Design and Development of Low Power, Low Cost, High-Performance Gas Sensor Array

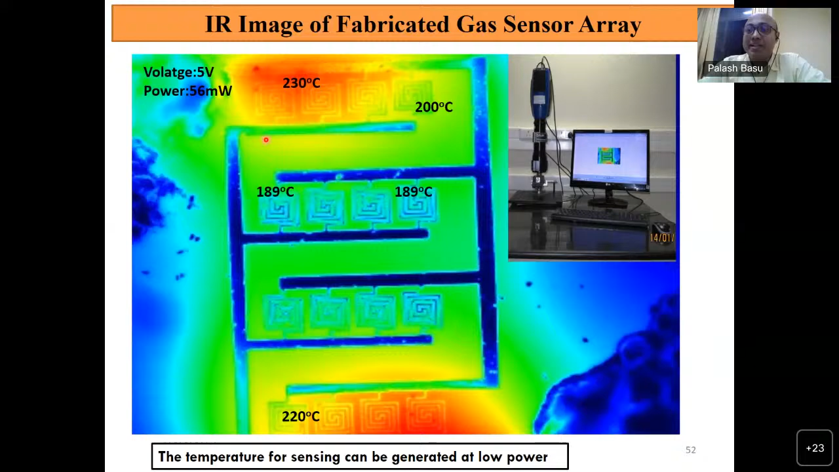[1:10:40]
This is the thermal image of the sensors, and we have dispensed. Now, whatever the materials we have optimized, for example, isoprene,
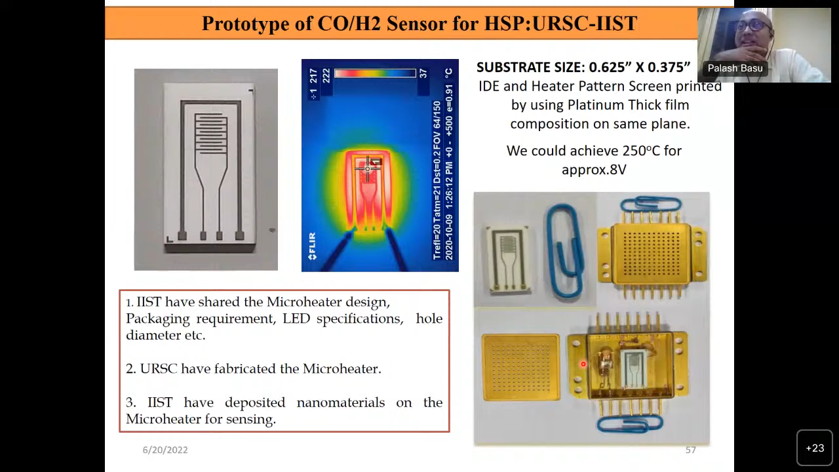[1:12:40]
On screen: scale bottom 37°C
So this is that one of the package sensor, what we have developed for URAC, it is a HMC package. You can see this is the LED over there, and this is the sensor, so 4 sensors over there. This is one of the sensor that is the four, so this is the carbon monoxide and hydrogen sensor we have developed.